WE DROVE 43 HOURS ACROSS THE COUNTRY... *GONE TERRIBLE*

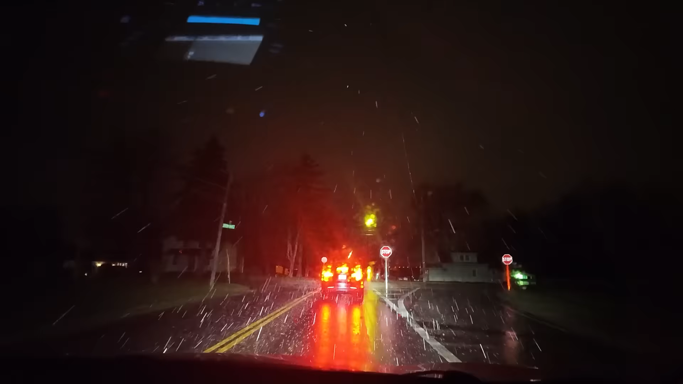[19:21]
I want to eat it. So hard. Oh, my gosh. Look at it. Can you see it on the ground? It's so big. I don't think I've seen hail that big. Okay, anyway, we are six minutes away from the bed.